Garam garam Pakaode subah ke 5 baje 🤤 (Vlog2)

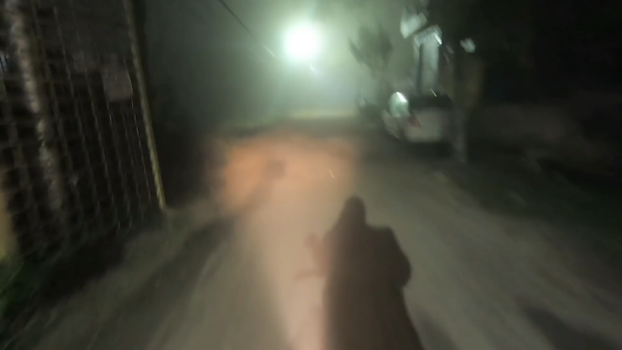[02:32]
आपको आगे कुछ दिख भी रहा है मुझे नहीं पता, पर आप लोग ये कोहरा देख सकते हो।